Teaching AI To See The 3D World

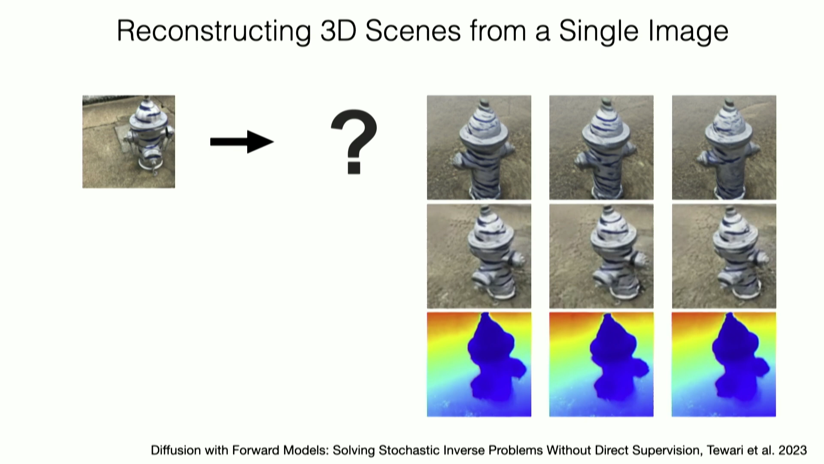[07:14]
And I'm showing you the depth maps, the geometry, just to show that you can now take the 3D object and place it in whatever scene for any application. And finally, in robotics, we try to use these representations to learn to manipulate the real world.